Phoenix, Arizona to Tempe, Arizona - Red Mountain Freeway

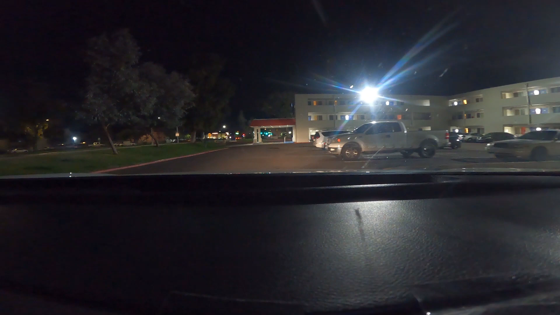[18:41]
Came from my road trip. This is the hotel right here.